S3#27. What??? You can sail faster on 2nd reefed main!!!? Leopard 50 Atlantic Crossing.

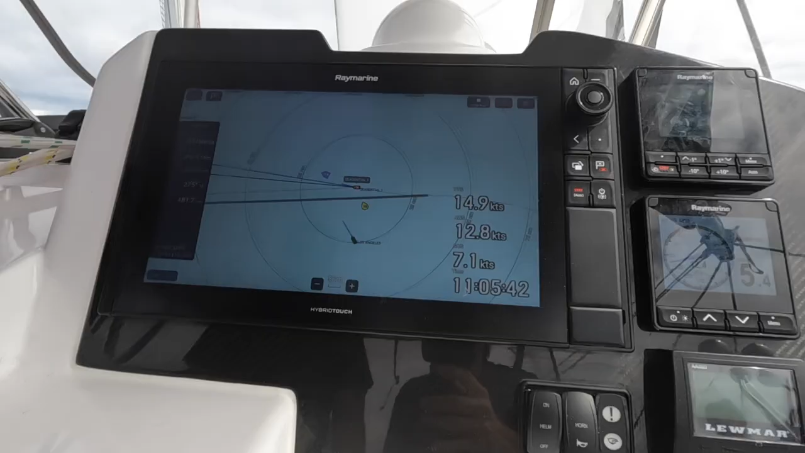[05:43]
So here you see the initial speeds are around 7 or 7.2 knots in 14 or 15 knots of wind.
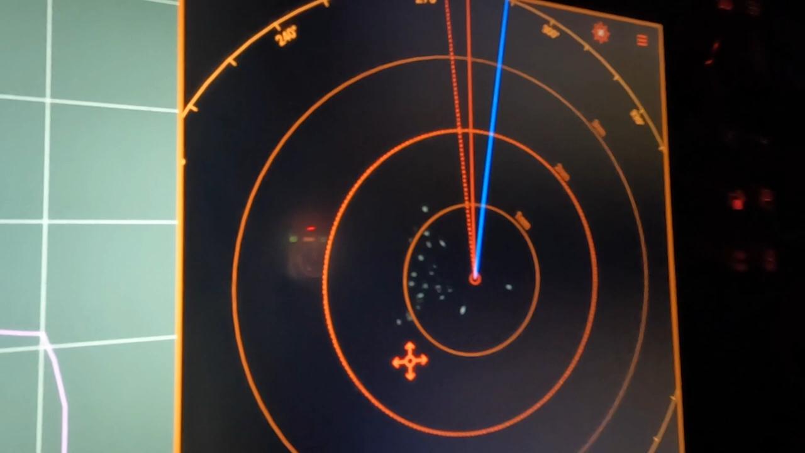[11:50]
So those little dots are actually very small little cloud collections. Whereas if it was a big storm with a significant content to it, it would be a big splodge with much more intense color. So that's pretty, pretty mild.
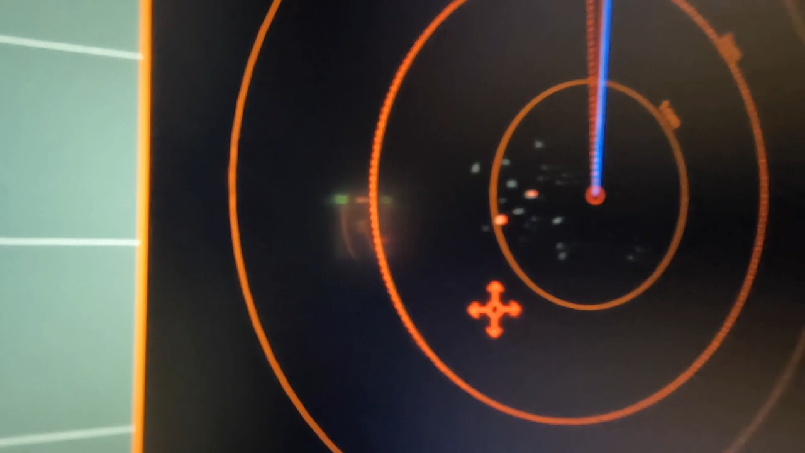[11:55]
I think these are just rain clouds rather than actual significant storms.